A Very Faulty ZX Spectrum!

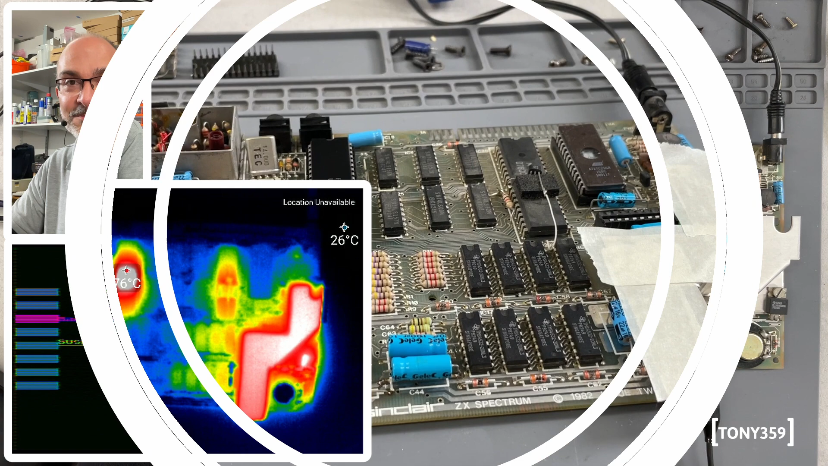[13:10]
Right, what I've done here, I put some masking tape on the heatsink, because the heatsink is made of aluminium, it's reflecting infrared, so you can't really see the actual temperature of the heatsink through a thermal camera. What you see here is the ZX Spectrum has been powered for, I don't know, probably 15 minutes, not more than that. And you can see that these IC here, which is the ULA, is already running about 75 degrees. And the heatsink is not any cooler than that, I have to say, if I'm touching it, I'm burning my fingers.